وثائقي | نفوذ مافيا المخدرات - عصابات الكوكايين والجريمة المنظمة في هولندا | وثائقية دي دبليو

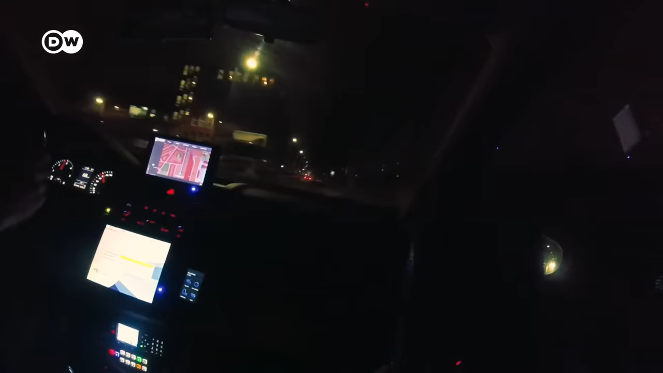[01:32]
ضابطة المباحث روميلدا شاف تحث زملائها وتصور ما يحدث بكاميرتها. تنضم سيارات شرطة إضافية.